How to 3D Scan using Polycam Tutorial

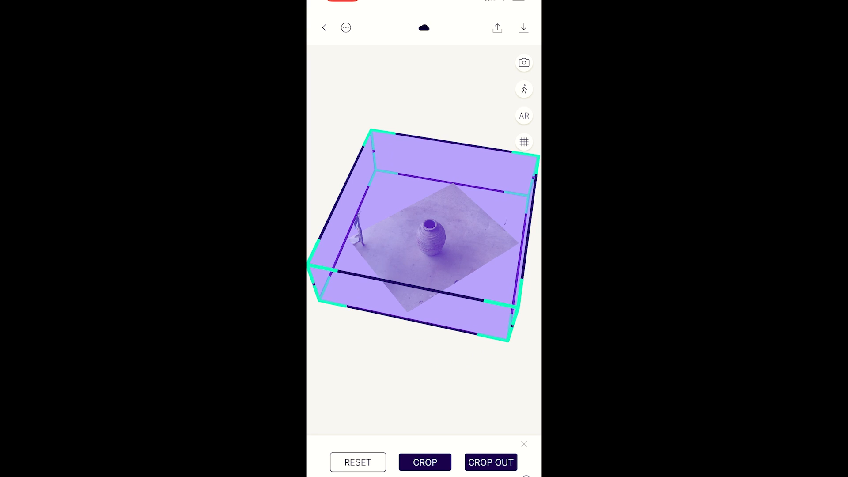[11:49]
So this is to get rid of, you know, some of the extra stuff that you don't really need.
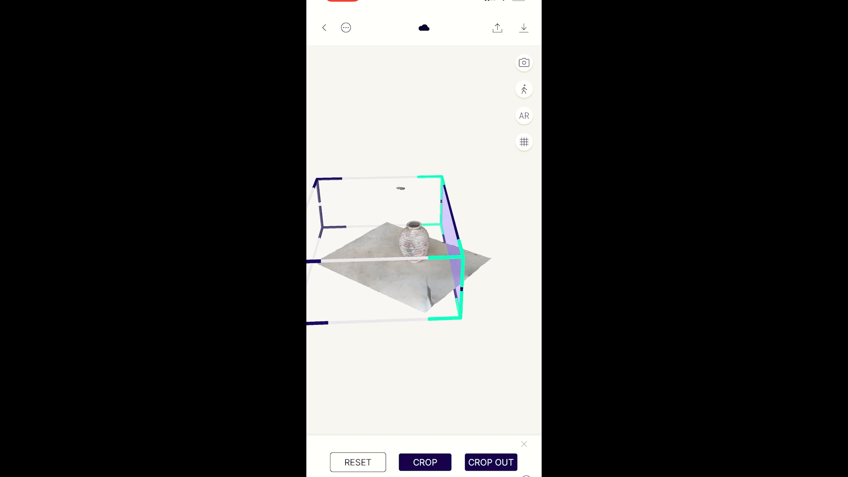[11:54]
So I'm tapping on the side here. And instead of moving it
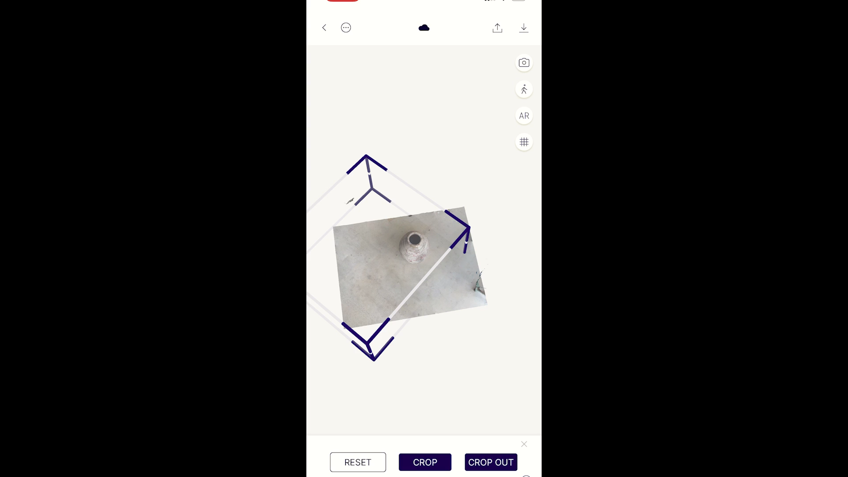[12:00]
into a spot where oops,
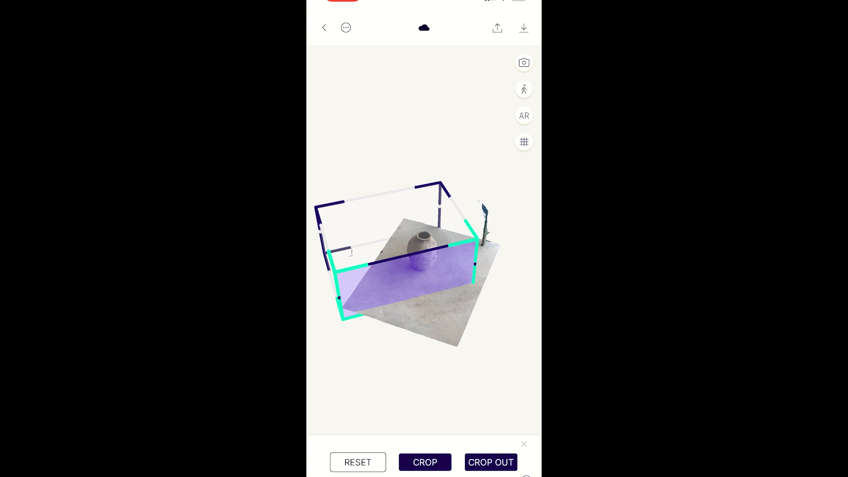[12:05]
make sure that you select one to a spot where is really going to make a little bit more sense just to just so you don't have extra stuff because a lot of times it scans things that you really don't need.